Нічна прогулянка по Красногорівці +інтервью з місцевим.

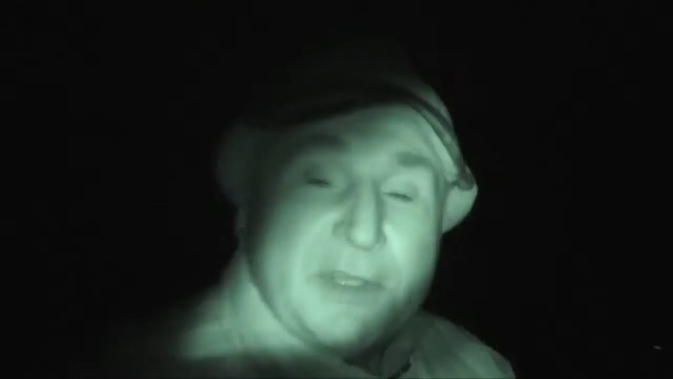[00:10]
Йдемо в сторону, там десь і протюги. Так що все знімається на нічну зйомку. Здравствуйте, я в Красногоровке.
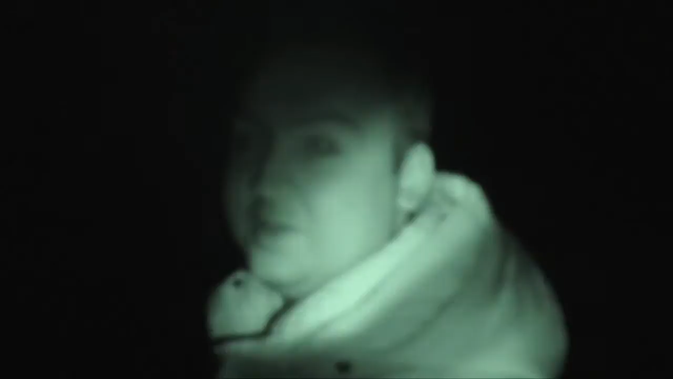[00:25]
Йдемо ближе до обстрілу, до передової. Йденічна сьомка, тут світа взагалі немає.
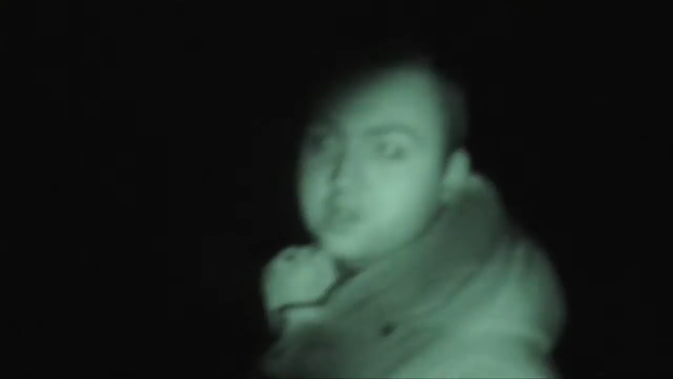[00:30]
Вон, сліше ліво від мене стріляють.
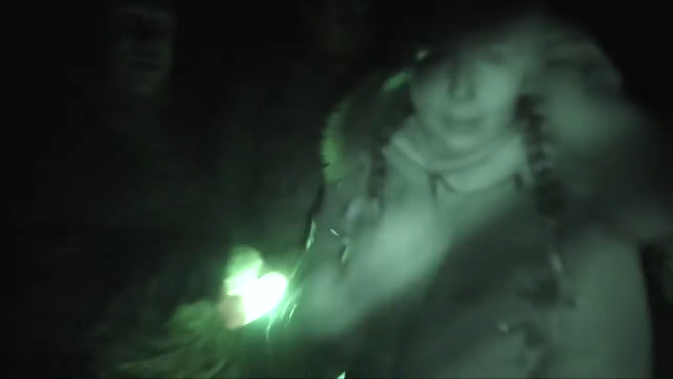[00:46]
Ось так гуляють в Красногоровке без світла. Та ні за що.